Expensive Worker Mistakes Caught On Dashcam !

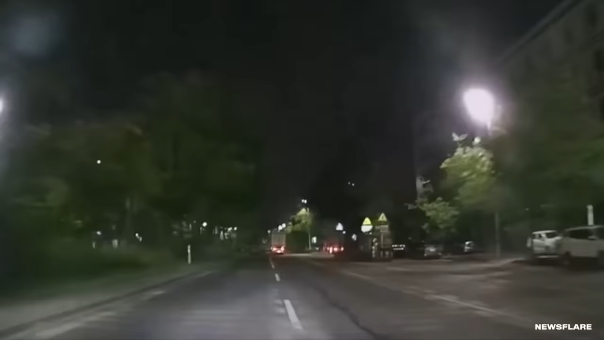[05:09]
On August 16th of 2023, a local couple was driving along when they saw someone tailgating a semi-truck. Look at this psycho, they must have thought. But when they got closer, they realized what was actually happening.
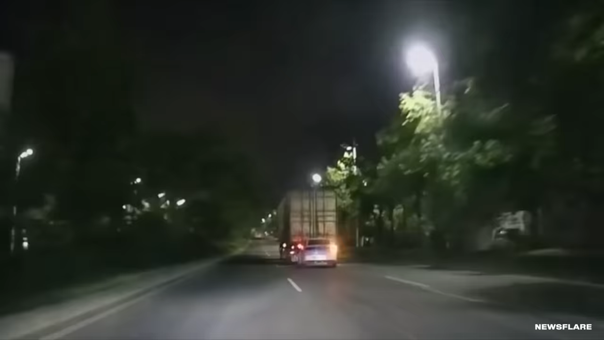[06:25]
Seeing how the car was running, we're leaning toward the former. The semi was probably stopped when the car crashed and got stuck. The driver never even felt it. Semi-trucks like this have a lot of blind spots. In fact, most semis can't see 30 feet behind them.